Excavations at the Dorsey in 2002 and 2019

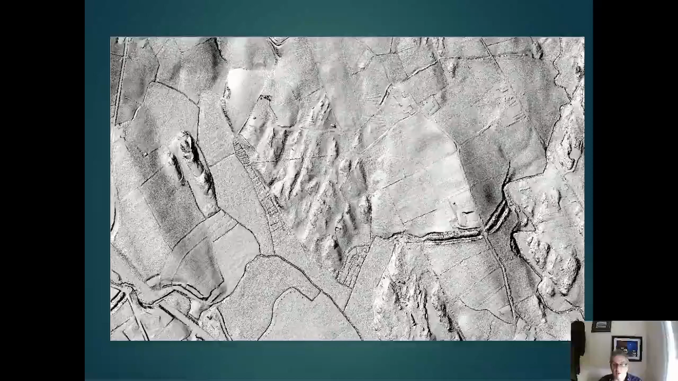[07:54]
LIDAR, for want of a better word, it's radar with light, basically laser radar. It fires beams at targets, laser beams at targets, and the beams bounce back. And from the time it takes the beam to leave the laser to get to the target and back in, you can estimate the distance, you can estimate the elevation, you do all sorts of things. And millions of these beams are fired off during a LIDAR survey, billions for a large LIDAR survey, and they build up a potentially extremely accurate reconstruction of the landscape.
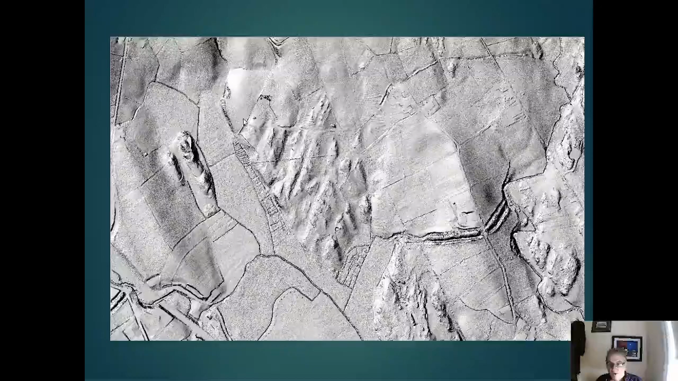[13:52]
And of course, crystalline excavated up here, so we were never in any doubt that the Dorsey survived in this area. But there you can see, just from this fairly zoomed out LiDAR image of the eastern side of the Dorsey, that certainly the eastern side of the Dorsey is fairly intact. Or, well, it's filled in, but you can see the trace of it still through the LiDAR. And if you move down to the eastern side, you can see there's the Dromahl Bridge area.